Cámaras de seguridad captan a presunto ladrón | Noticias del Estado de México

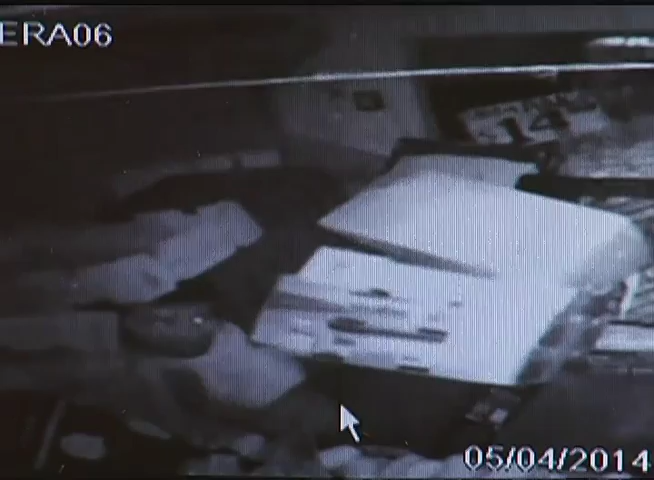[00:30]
Pareciera conocer el lugar, pues inmediatamente se acerca la caja,
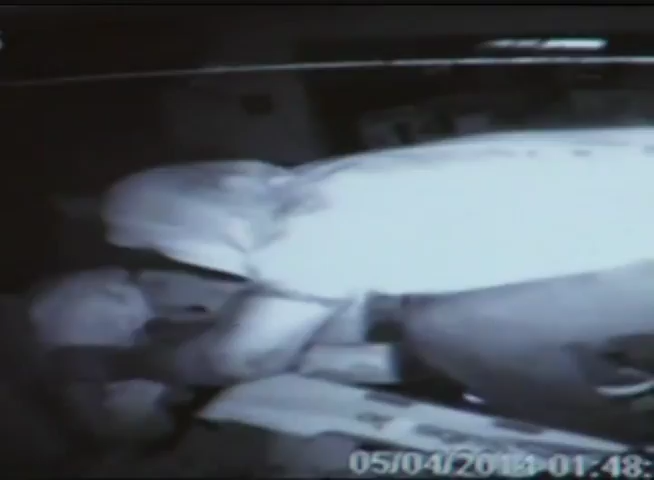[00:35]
pero no contó con que en realidad son ocho cámaras las que estaban instaladas dentro del inmueble,
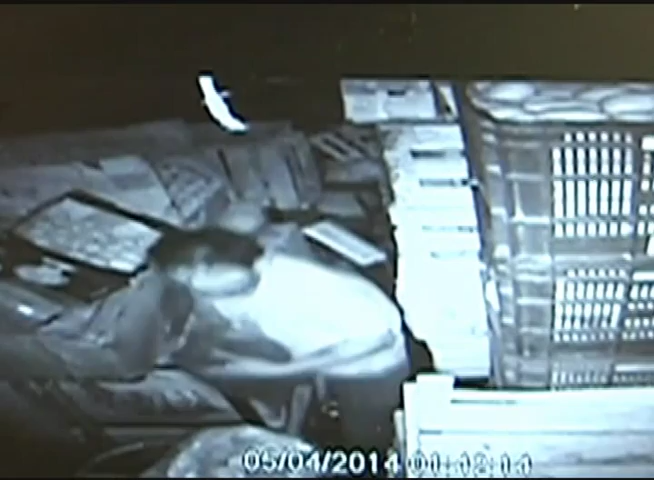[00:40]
por lo que en una de ellas queda grabado su rostro. Luego hace algunos movimientos. Se estima que esa noche se llevó solo de ese local de verduras un aproximado de $3,000.
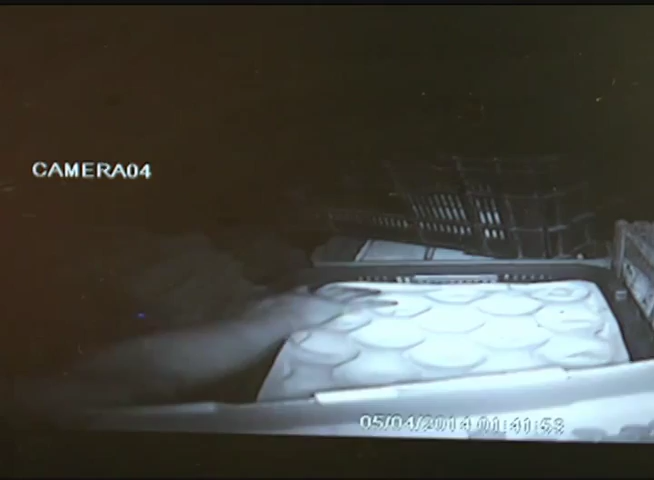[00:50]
Luego se da cuenta que estaba siendo grabado y reaparece tapándose la cara. Casi se le olvida el motín y regresa. E inmediatamente sale por el mismo espacio por donde entró.